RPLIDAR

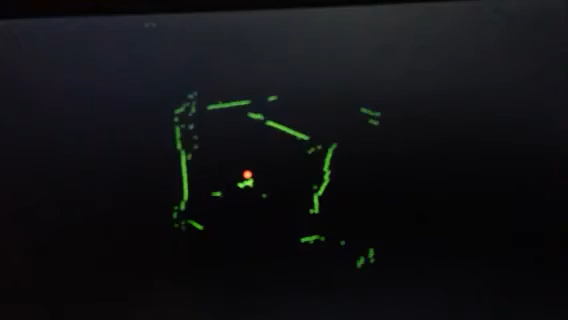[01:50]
You can see the door that I just came out of. That's in the upper right. I'm going to go back towards that door.